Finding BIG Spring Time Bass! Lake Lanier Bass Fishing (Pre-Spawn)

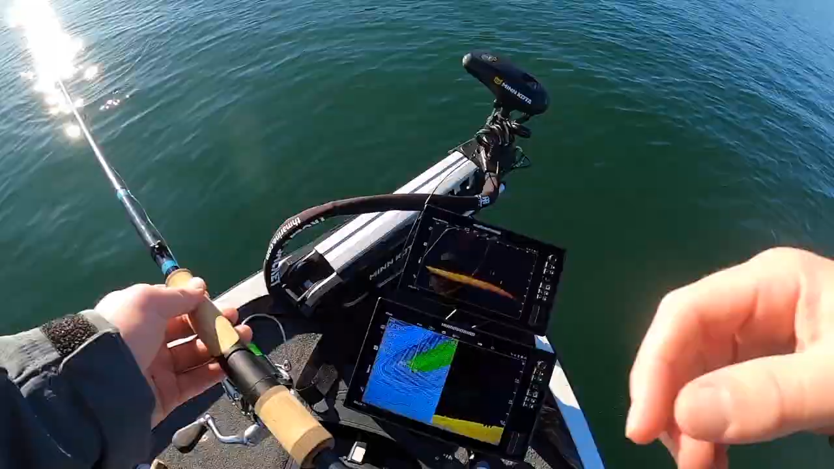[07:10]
See that fish right there? Oh, he came right up to it. Guys, check this out. My bait's going down right in front of their face. Two fish are right behind it.
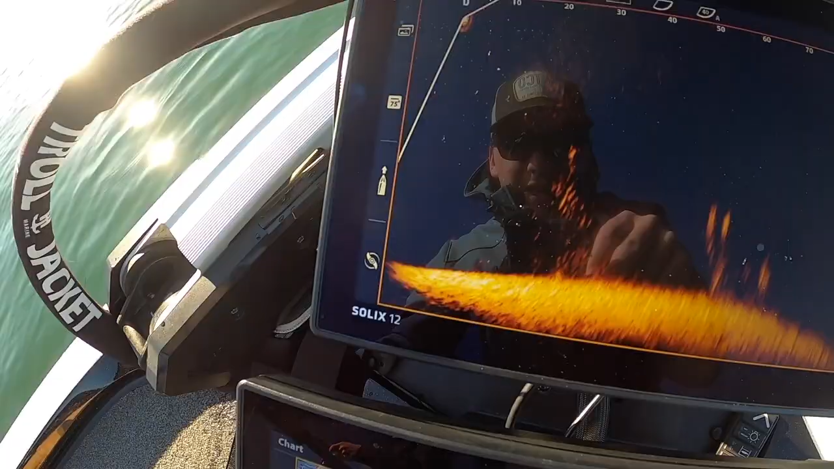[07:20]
They followed it down. Let's see if they'll eat it. So cool. Watched them. Even if they don't eat it all the time. It's good to know they're there, you know.